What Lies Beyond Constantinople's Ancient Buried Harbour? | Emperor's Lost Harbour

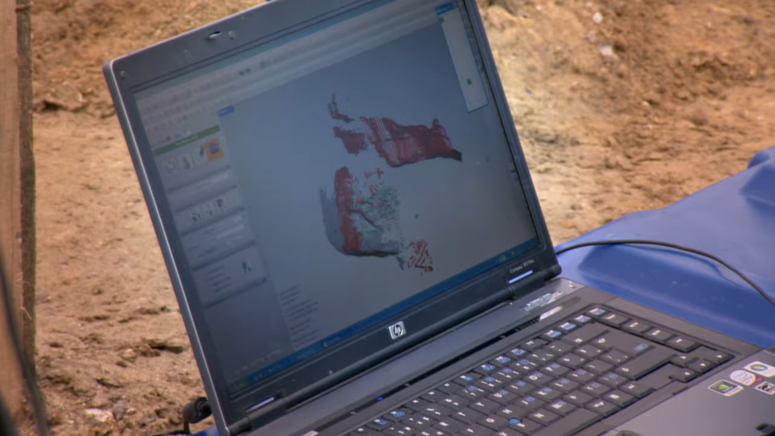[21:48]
Different colors signify what is what, from nails and joints, right down to the tiniest scratch.